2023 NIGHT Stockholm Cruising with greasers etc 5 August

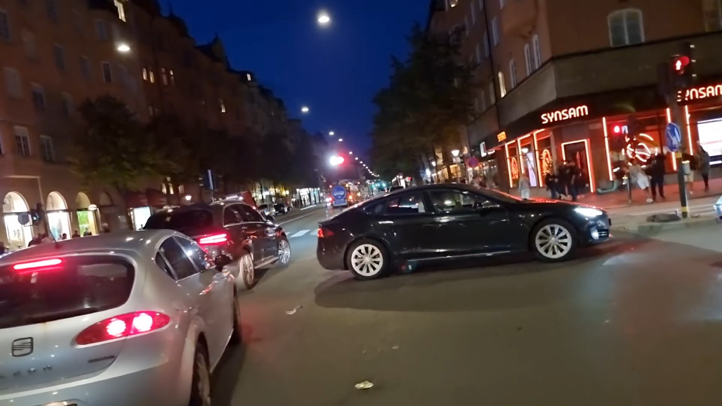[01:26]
One electric car. But yeah, so I thought I would give you a night